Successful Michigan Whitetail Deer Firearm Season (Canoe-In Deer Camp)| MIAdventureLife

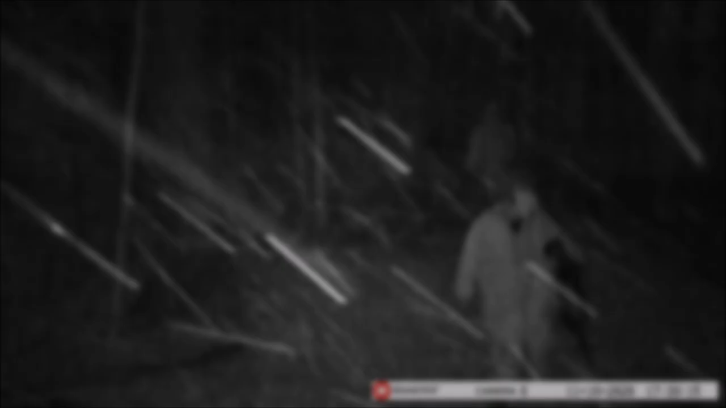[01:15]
But as the weather worsened and got colder and the rain turned
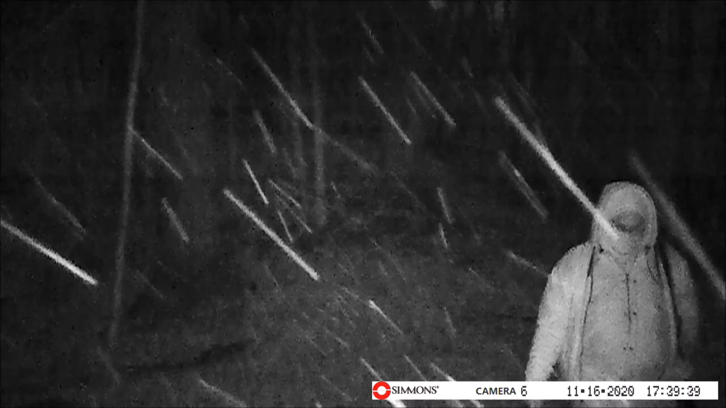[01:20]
to snow and we felt less like moving, that's when the deer started to get up and move along on their own personal adventures.